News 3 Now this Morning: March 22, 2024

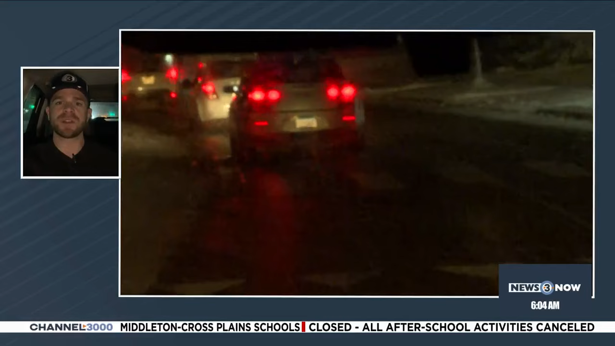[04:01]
A little slower than what you'd normally be going on a normal day, as expected here with winter in Wisconsin. So do keep that in mind as you head out. Give yourself some extra time, some extra space. Make sure that those windshield wipers are ready to work, because a lot of that splashy,
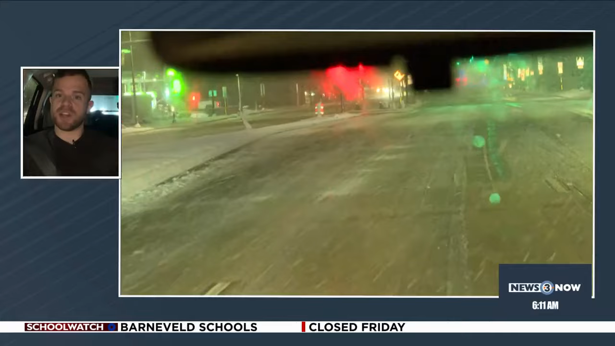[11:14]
So East Washington looking just fine right now, maybe a little slower than what we would typically see, but still not too bad. Can't really complain here with winter in Wisconsin. Beltline was looking a little slow. Interstate was looking much better.